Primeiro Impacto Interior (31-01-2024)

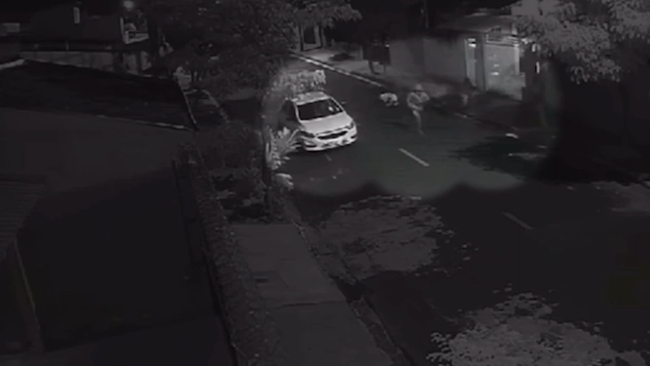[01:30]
circuito de segurança, que mostra duas pessoas sendo mortas a tiros. Elas teriam descido do carro de aplicativo, olha só o momento que chegam duas pessoas, elas estavam atrás de uma árvore.
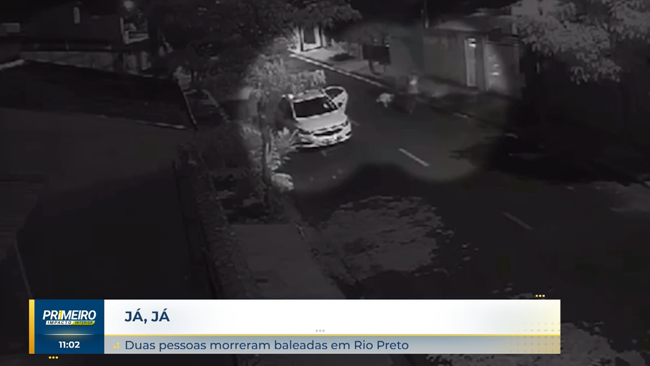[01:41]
São imagens impressionantes, você vê o clarão aí dos tiros sendo disparados. Daqui a pouquinho a gente vai trazer todos os detalhes a respeito dessas mortes, pelo que a gente tem de informações até agora. Um adolescente e a outra vítima ainda não teria sido identificada. Bairro Eldorado, crime aqui em São José do Rio Preto, duas mortes, dois assassinatos.